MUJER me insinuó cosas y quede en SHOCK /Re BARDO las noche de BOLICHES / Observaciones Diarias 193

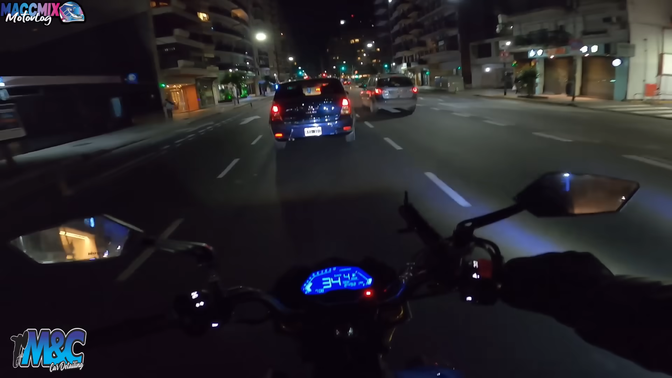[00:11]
Sean bienvenidos a una nueva joyita de observaciones nocturnas. Los videazos de la noche, salida de boliche, lo que a ustedes les gusta. Y bueno, nada, cagadísimo de frío antes que nada, así que espero que dejen ese pulgar arriba, que se suscriban. Y si les gustó alguna secuencia, o le pasó algo igual, o lo que sea, dejen su comentario. Desde ya, muchísimas gracias por ver mis videos, y ahora sí, arrancamos.
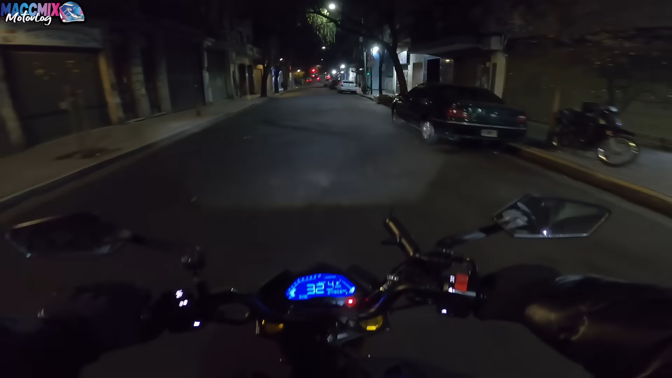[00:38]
Uy, pobre motito, boludo. ¿Por qué tan así?
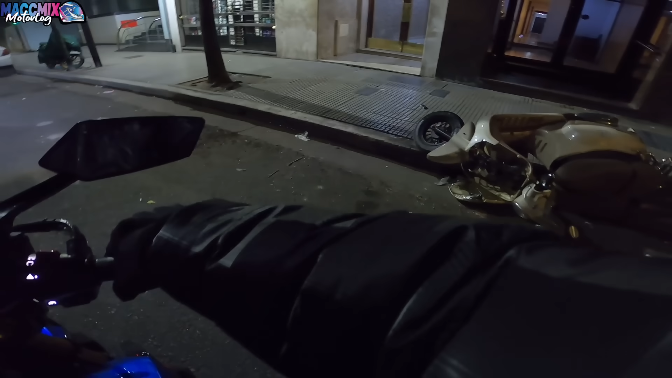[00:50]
No, qué bajón, boludo. La rompieron toda. Qué bajón, amigo, ahora que bajés del edificio, si el chabón es de ahí, ¿no? Te encontré con la moto toda rota.
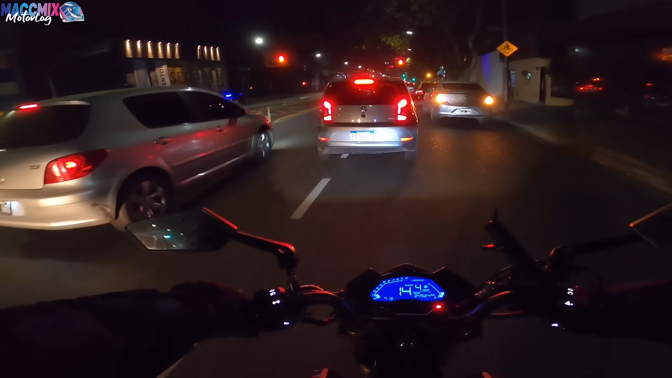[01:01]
¿Qué pasó ahí? Hay una tipa toda borracha. Mira, esto no se puede ni subir al taxi, boludo.
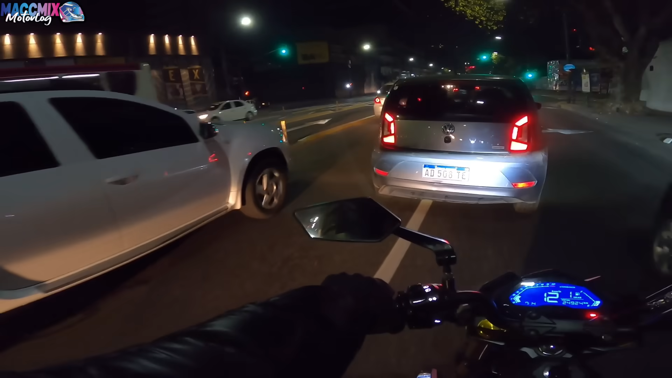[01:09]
Pero ahí pasó algo. Una tipa que no se puede ni parar, amigo. Literal, no se puede ni parar. Ahí vamos a volver por el chusmerío. Es acá, mira.
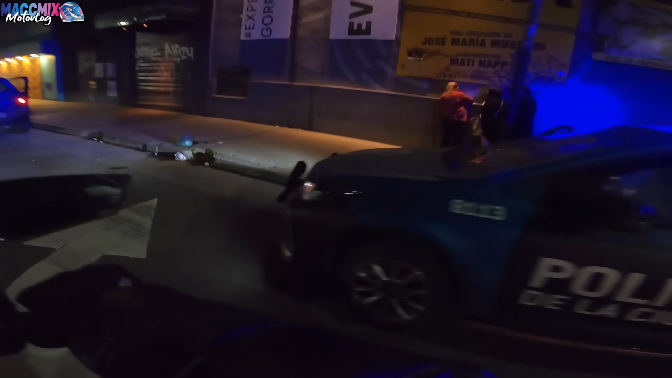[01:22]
Habrá pasado algo con el coche de adelante.
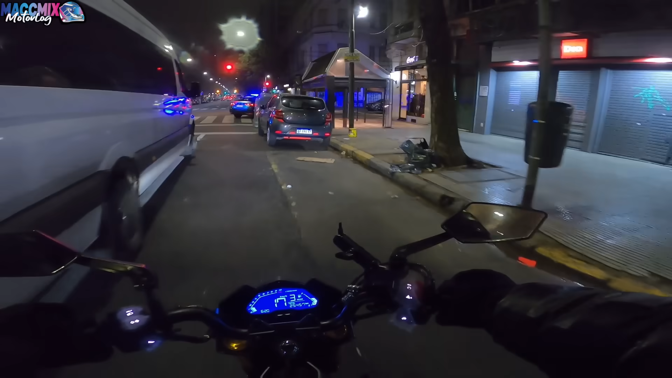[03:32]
Acá parece que es la cosa, ¿eh? Pero no, no sé qué pasó.
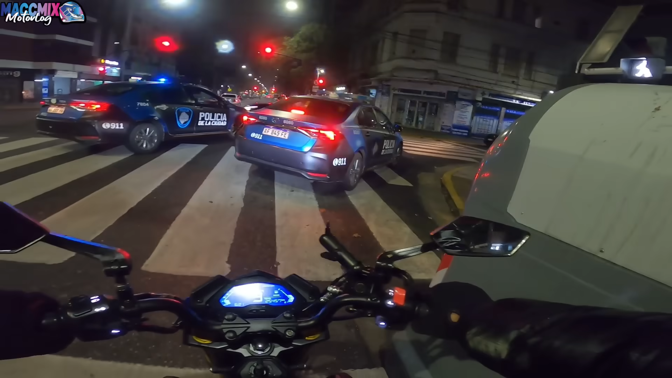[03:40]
Se van en contramano.
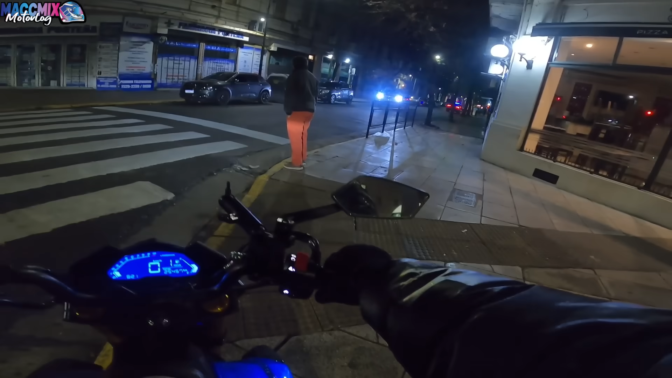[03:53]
Tienen a uno ahí sentado, mira. Bueno, seguimos. No quiero que me agarren de testigo, nada, boludo.